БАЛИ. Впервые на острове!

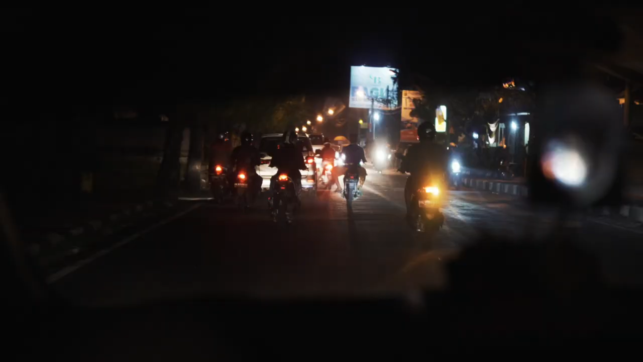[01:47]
и мы несемся среди дикого трафика байков в наше райское логово. Таким оно оказалось утром, среди джунглей и рисовых террас.